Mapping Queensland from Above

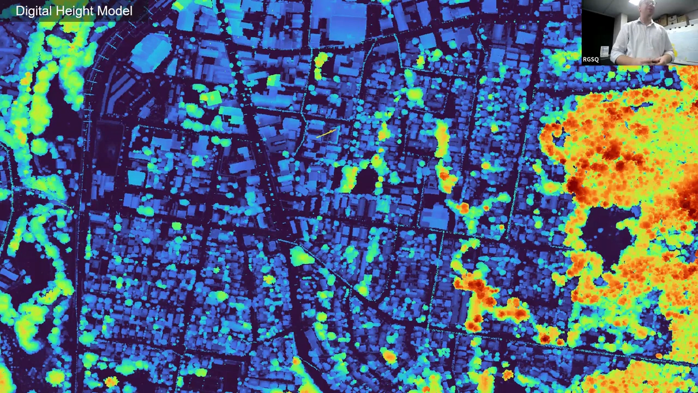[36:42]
all this is just python code automated happens just as soon as we get that data through pumps out all these products on the other end but happy to go into more detail afterwards if you want to see the ins and out to GDAL so digital height model now we have a canopy height model so similar process we've just removed any point that wasn't classified as vegetation so that medium and high veg we now know exactly what is veg in our area this is of course as accurate as our vegetation classification most recent data sets were working really hard to ensure good veg classifications to get good products back to 2019 in Brisbane we had a lot of fence
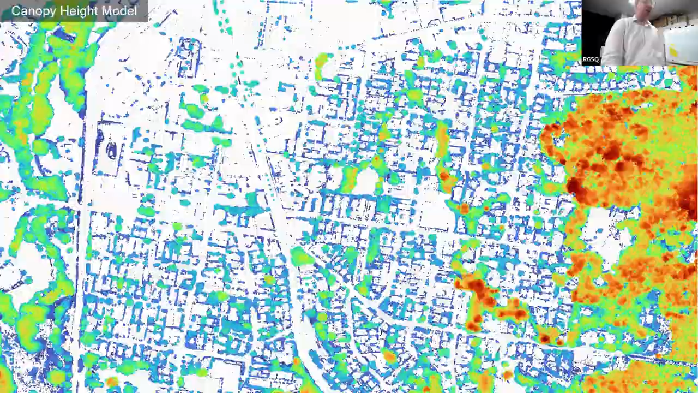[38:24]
sadly that's just outside frame these ones here are about 25 metres tall for reference and lastly there's the aerial photography if you wanted to see what it looked like in real life